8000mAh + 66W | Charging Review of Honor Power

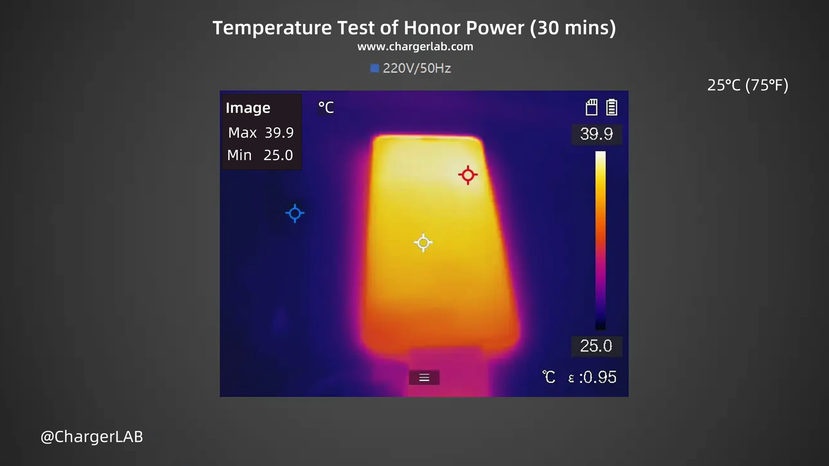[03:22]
On screen: max 39.9°C, min 25.0°C, scale top 39.9°C, scale bottom 25.0°C
After 20 minutes, the maximum temperature on the front is 38.7 degrees Celsius. The back is 39.6 degrees Celsius. During charging for 30 minutes, the temperature is between 38.5 and 41 degrees Celsius.